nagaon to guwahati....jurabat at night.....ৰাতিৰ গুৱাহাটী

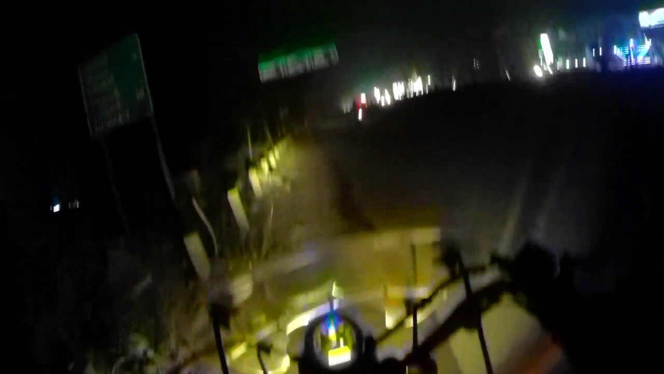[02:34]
এতিয়া ৰাতি যোৰাবাট দেখাম ভগৱানৰ নাম লৈ
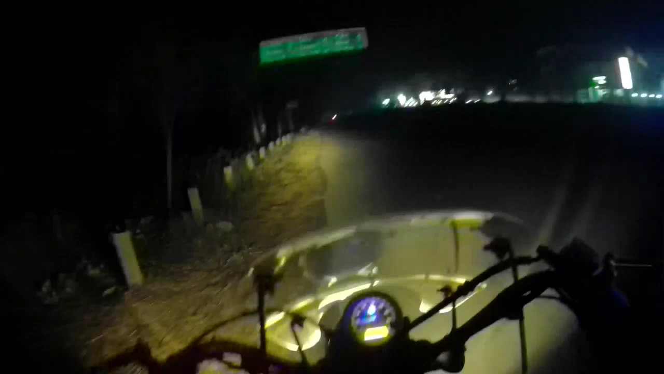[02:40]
এটা নতুন এক্সপেৰিয়েঞ্চ যোৱা বাটত চলাই আছোঁ ৰাতি মই এনেকৈ ৰাতি চলোৱা নাই কিন্তু
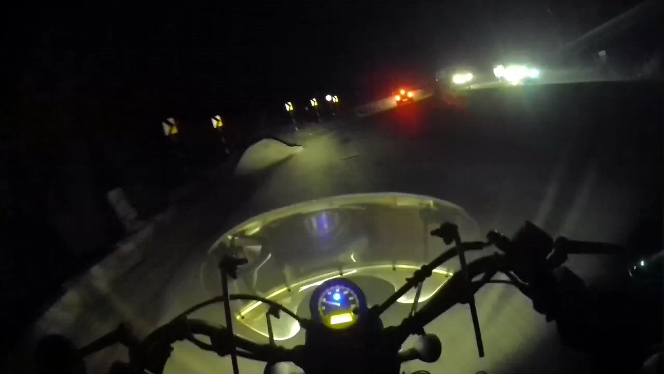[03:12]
ভগৱানৰ নাম লৈ পেলাই আহি আছোঁ কাৰণ মই এইটো ৰাস্তাত অকণমান ভয়ো লাগিছে এয়া টাৰ্ণিঙত মই ৰাতি চলোৱা নাই
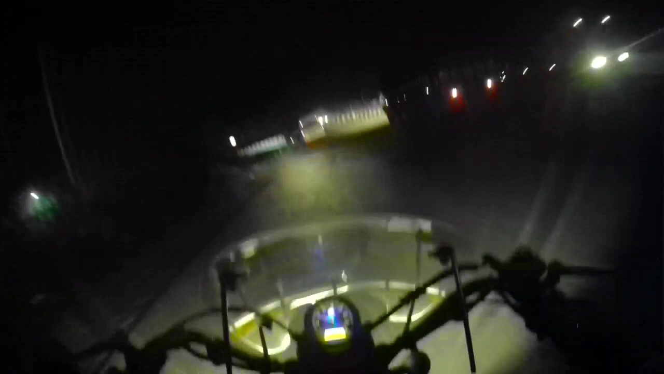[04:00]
নহয় অকণমান ঘৰলৈহে আছিলে দেৱাসাহ এইবিলাক কিমান ডাঙৰ ডাঙৰ ট্ৰাক এইবিলাক ভয় লাগে সেইবোৰ পাবলৈ
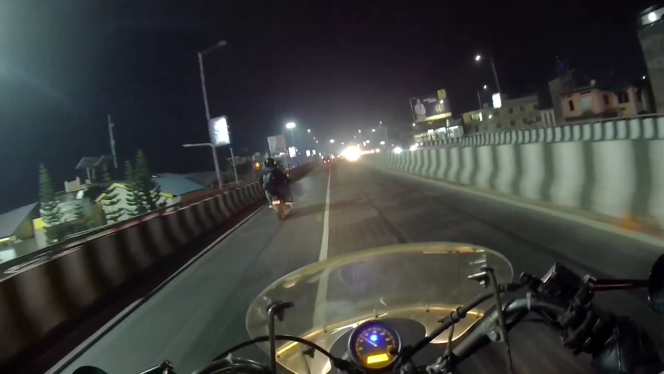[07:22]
ফ্লাইঅভাৰত উঠিলে মনটো ভাল লাগে, নামিলে বেয়া লাগে।
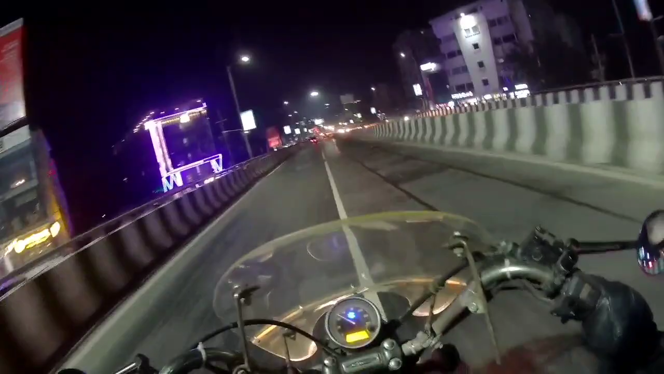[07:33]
সকলোতকৈ ডাঙৰ মই এনেকুৱা লাগিছে।